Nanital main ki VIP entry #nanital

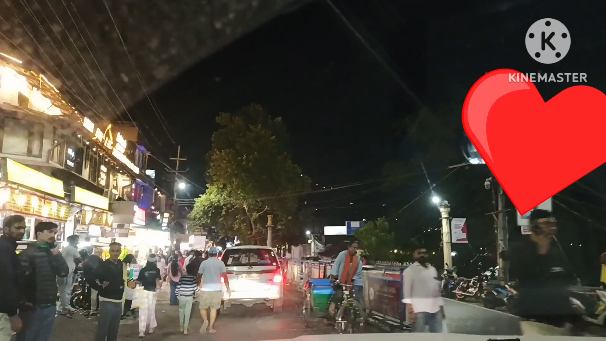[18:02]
टैक्सीज के अलावा और कोई गाड़ियाँ नहीं है इधर जो माल रोड पे एंटर हो सके।